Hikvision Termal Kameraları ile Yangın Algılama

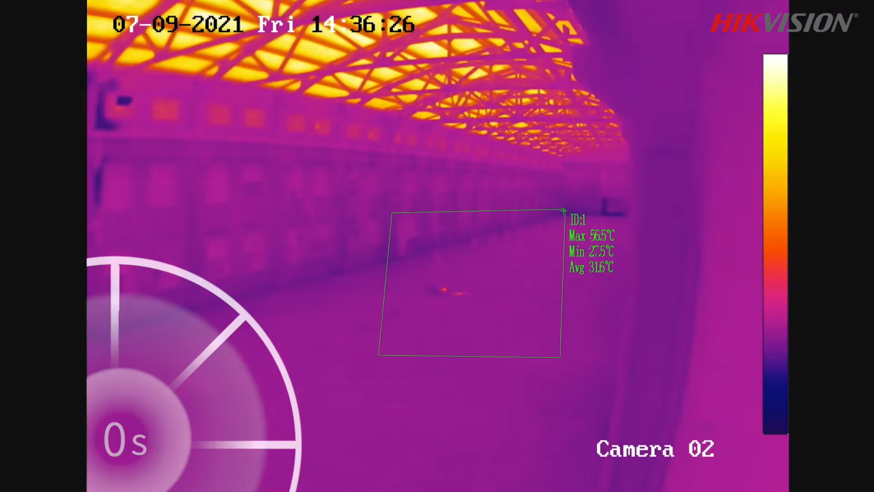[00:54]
soon as the detected temperature reaches
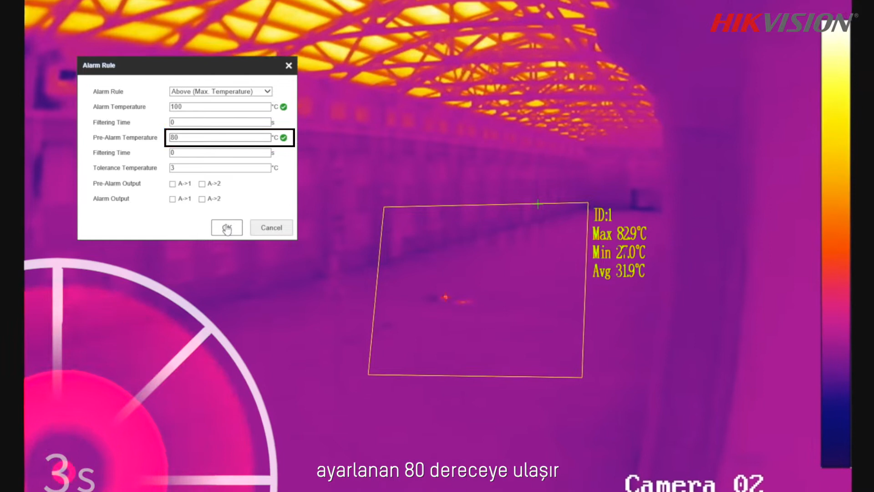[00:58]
On screen: max 82.9°C, min 27.0°C
the preset 80 degree threshold a pre-alarm is triggered by high-vision thermal camera the
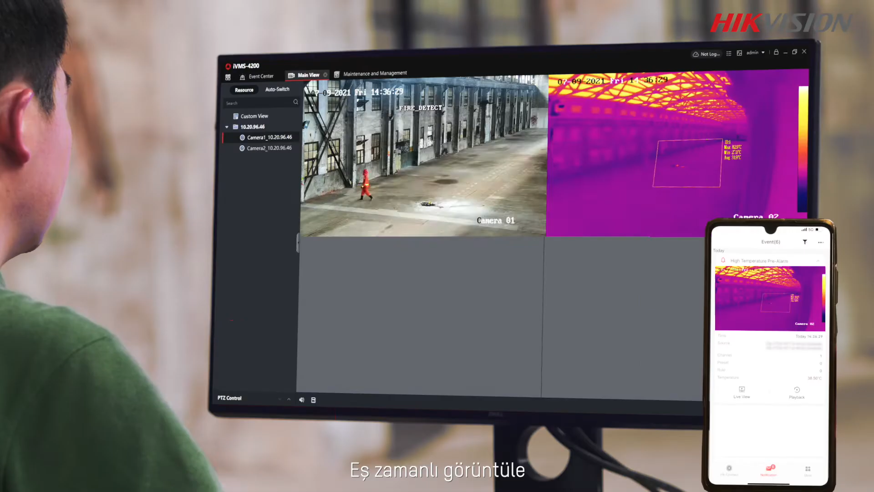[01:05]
real-time image of the spot is pushed to PC client and the mobile app
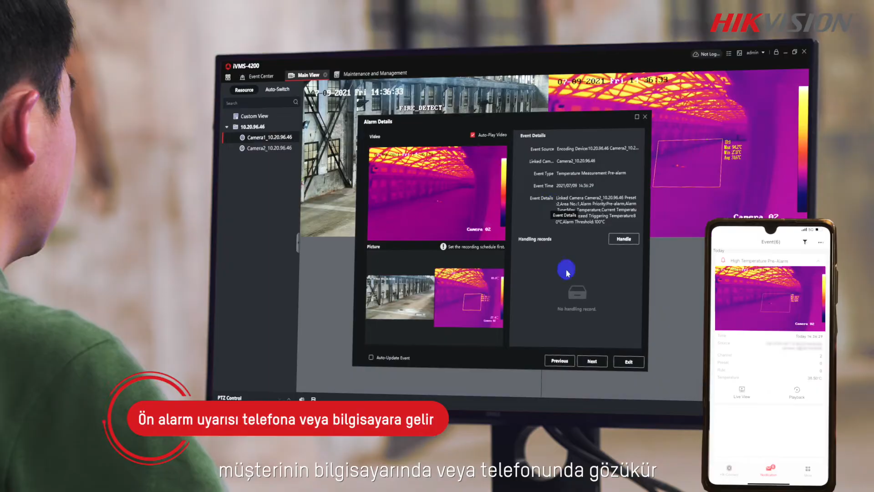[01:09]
once the temperature
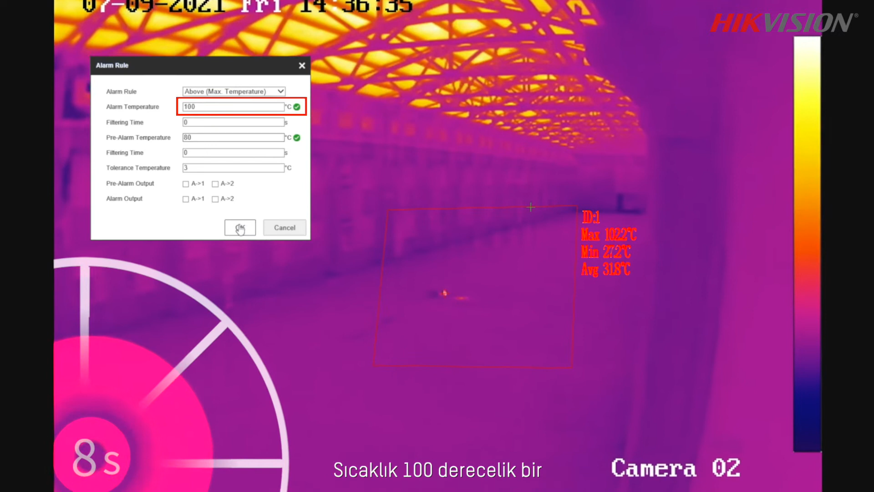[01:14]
reaches the next threshold of 100 degrees a formal alarm is
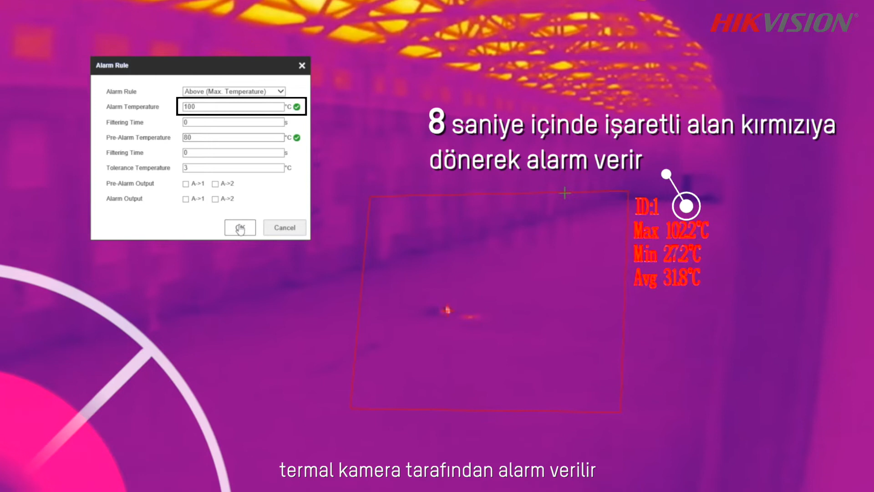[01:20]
On screen: max 102.2°C, min 27.2°C
given by the thermal camera you
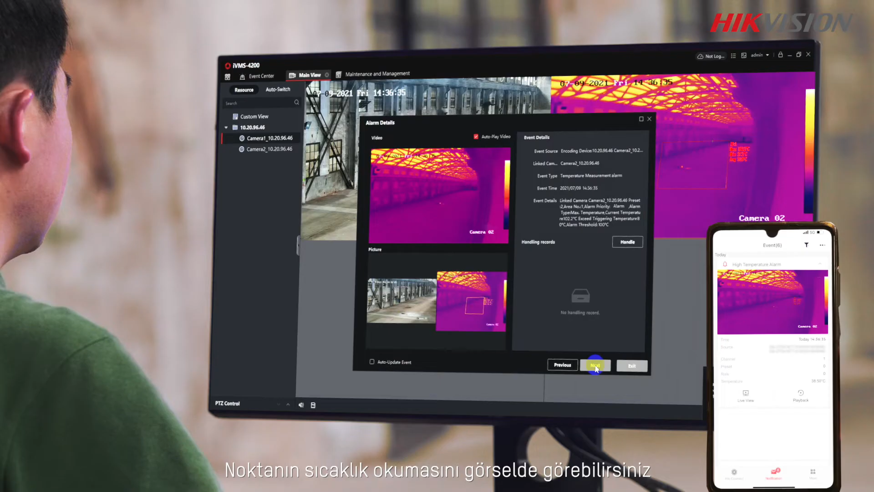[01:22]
can see the temperature reading of the spot on the image
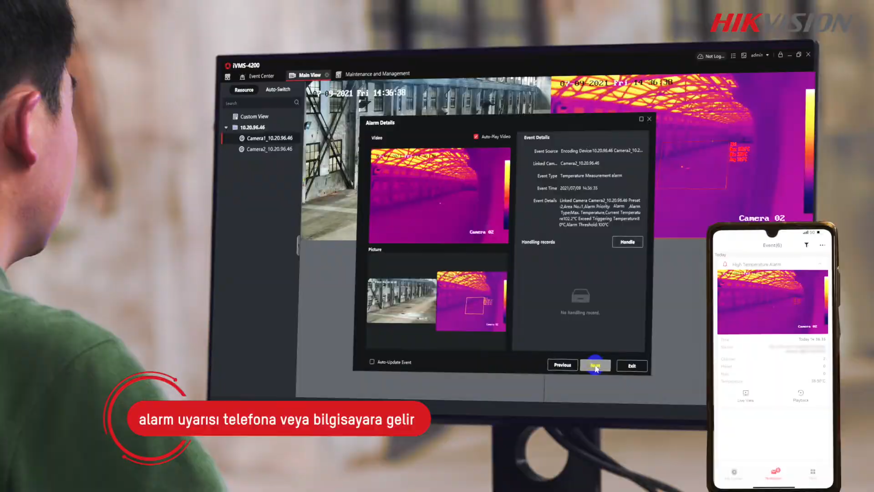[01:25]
then we set up a fire again to test a smoke detection function
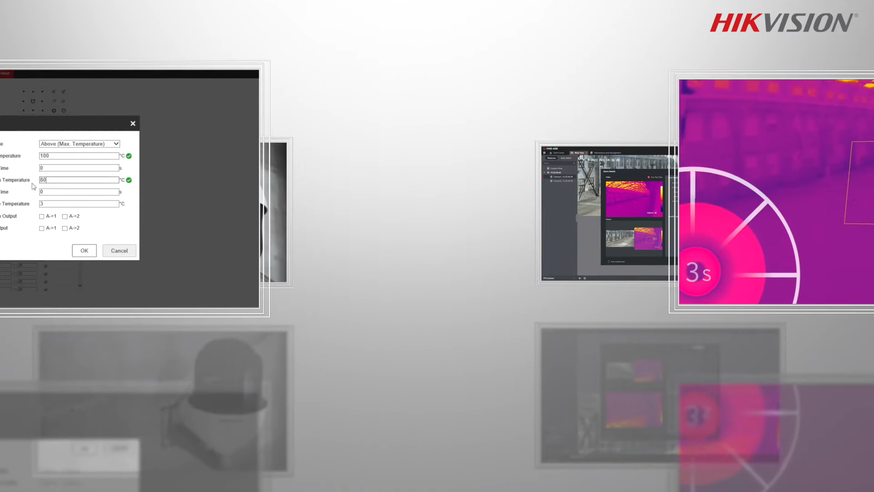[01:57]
is body the fire risks quickly and see it instant alerts giving
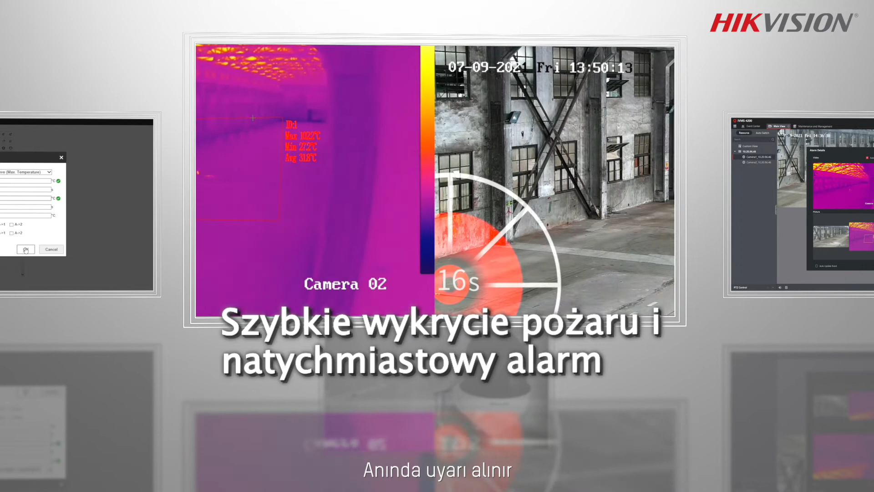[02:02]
you enough time to respond these cameras push real-time images
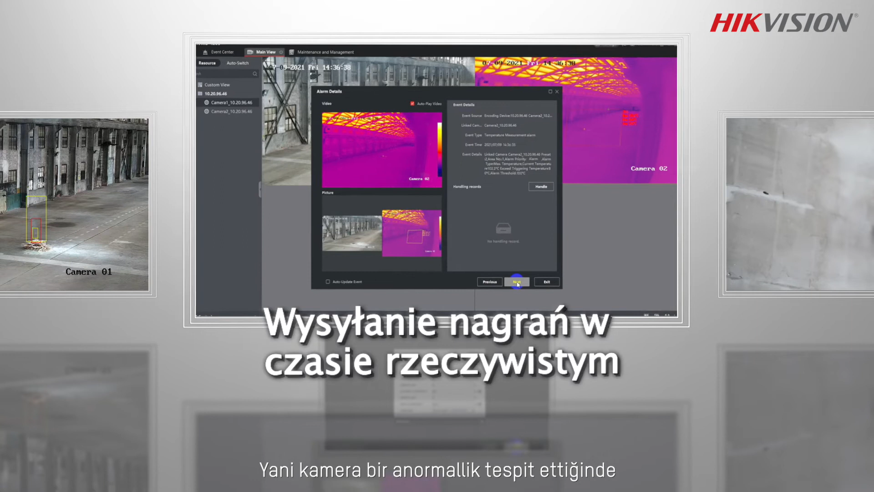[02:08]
and spotting the temperature anomaly or fire if you can see the situation before you get
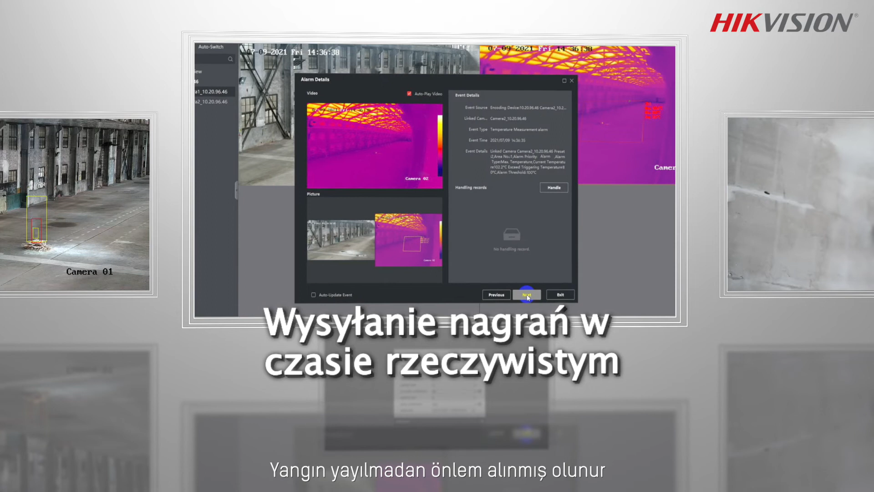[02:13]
there the thermal speed dome has a wide field of view